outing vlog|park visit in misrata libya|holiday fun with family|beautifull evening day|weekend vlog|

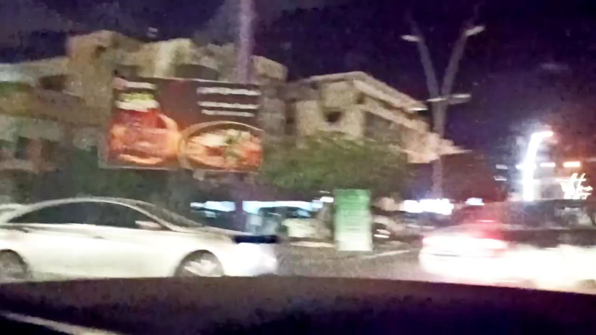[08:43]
हम लोग फूड स्ट्रीट आ गए हैं, लेकिन इतना रश है और ट्रैफिक है।
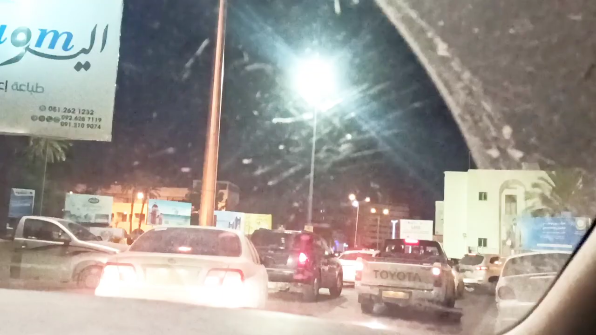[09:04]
और हमने आज डिसाइड किया था कि हम बर्गर ही खाएँगे, तो मायोस पर हम आए हैं।
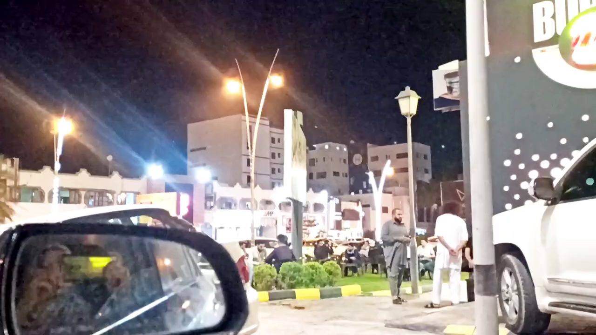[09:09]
ये शारा तराबलस पर है मायो।
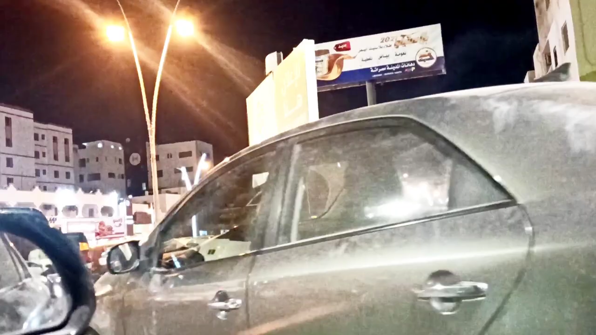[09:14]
तो इतना रश था यहाँ पर भी कि हमें दोबारा से हमें गाड़ी टर्न लेकर बहुत दूर कार पार्किंग के लिए जाना पड़ेगा।
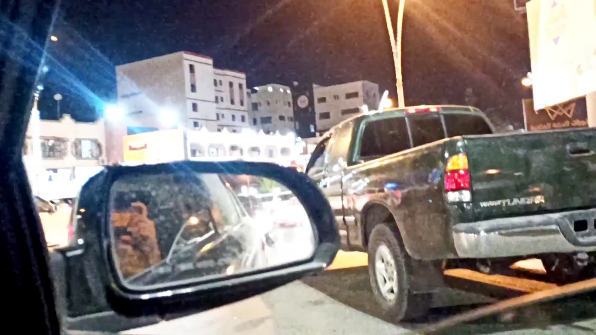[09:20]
फिर से मसूद ने टर्न लिया है ताकि हम